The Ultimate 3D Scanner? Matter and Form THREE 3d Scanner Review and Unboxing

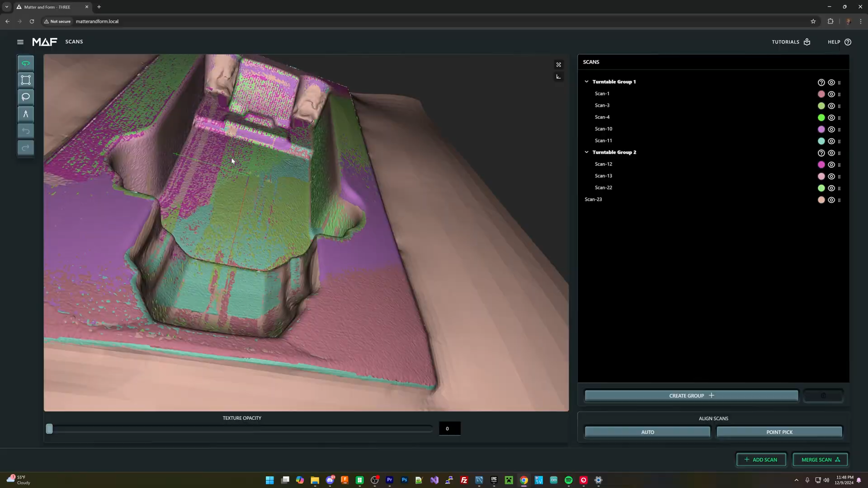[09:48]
And I think it's much better to, again, finish the device,
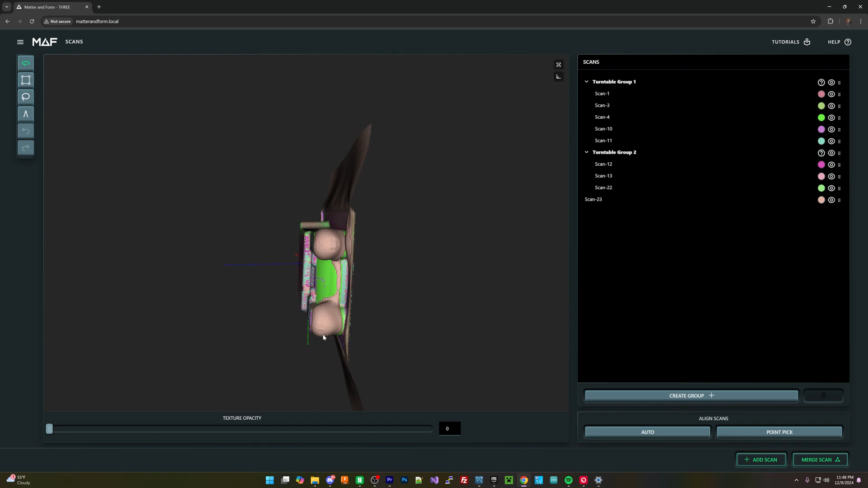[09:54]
like coat the device on something rather than try to hassle with getting some type of projector-based scanner to work.
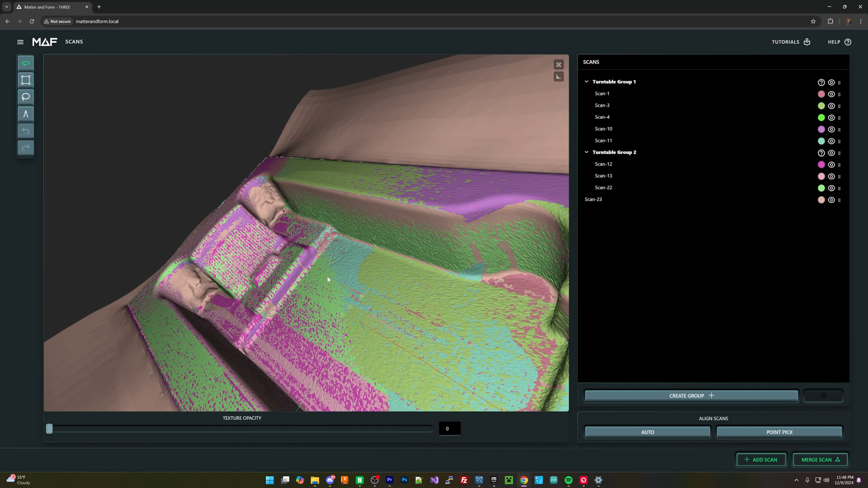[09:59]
Even LiDAR-based scanners will struggle with certain aspects of that, especially with some of these reflective finishes.
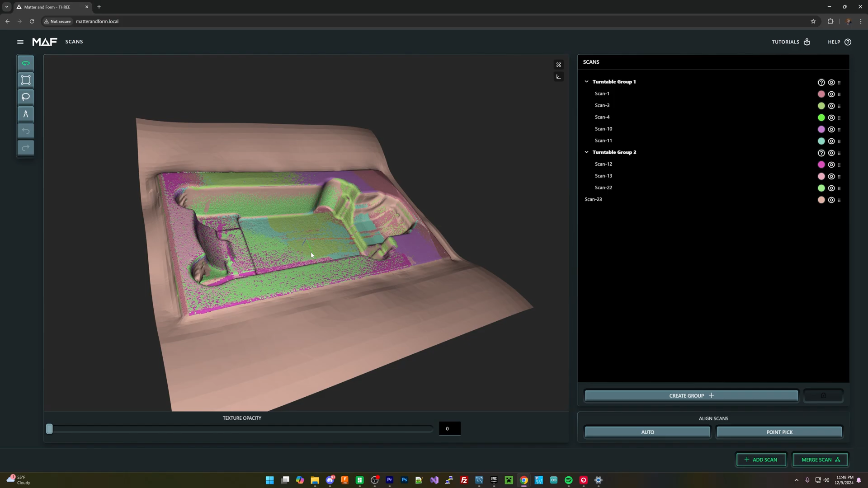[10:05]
So it does depend a little bit on that. Overall, I think the scans that this puts out is really solid.
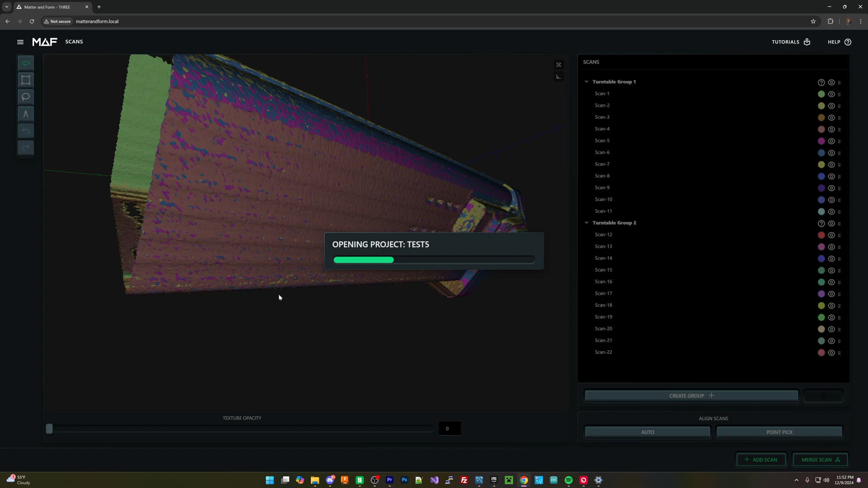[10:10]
I think the quality and the size of these scans that it can also create is really good too.
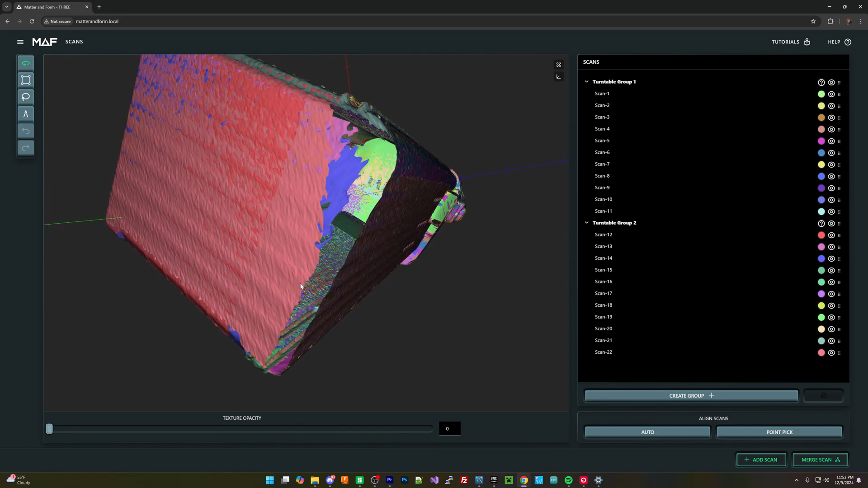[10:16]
You have a really diverse options versus something that's very small, which the quality on like single Lego pieces was really good,
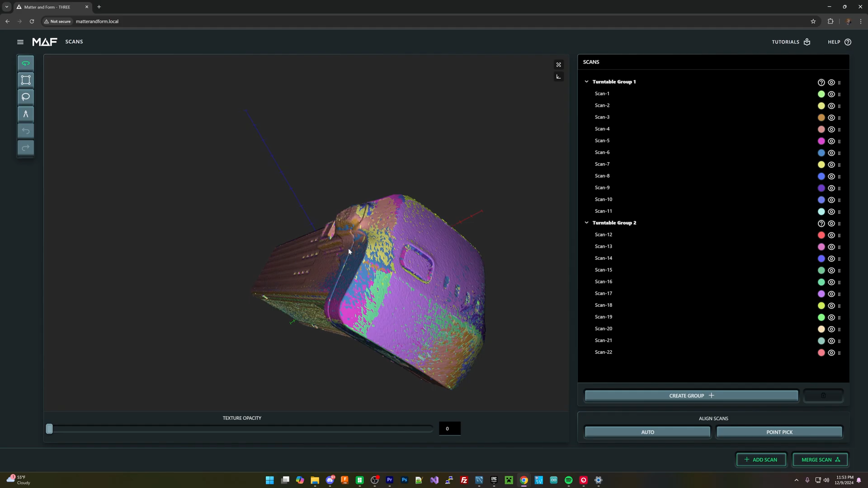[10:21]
all the way up to large things like I was scanning my Lego Titanic.
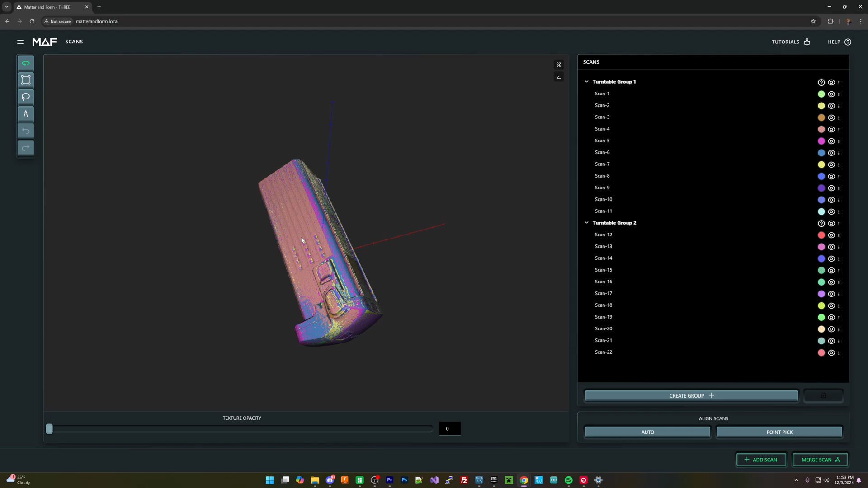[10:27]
That's a really, really big piece that you can scan as well. So the matching works really good.
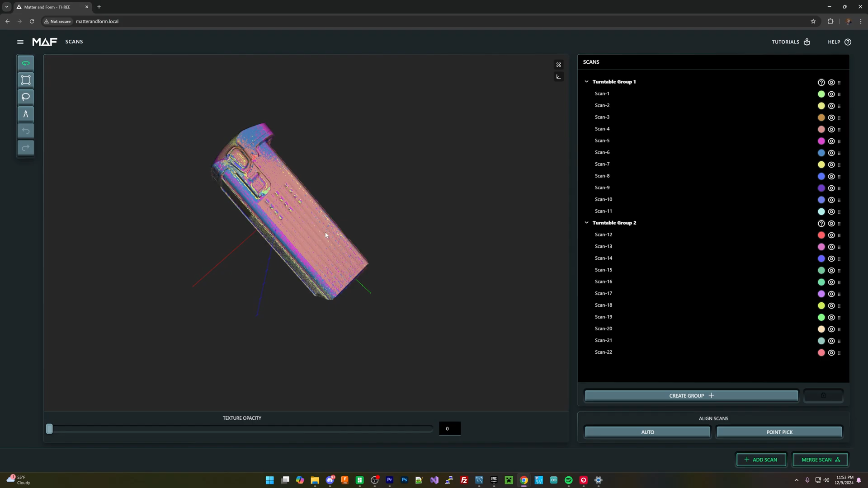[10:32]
The automatic matching works really good. And the scale and the sizes and ranges in which you can scan things also works really well.